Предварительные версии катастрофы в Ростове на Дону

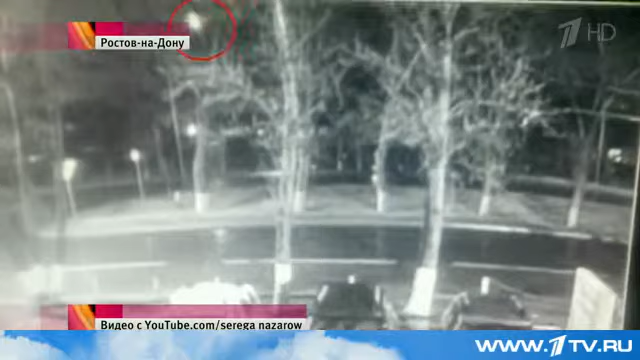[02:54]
Иначе как объяснить эту вспышку в момент, когда лайнер еще несколько мгновений находится в небе? Столкнувшись с землей, лайнер загорелся и разлетелся на части. Обломки разбросало на полтора километра.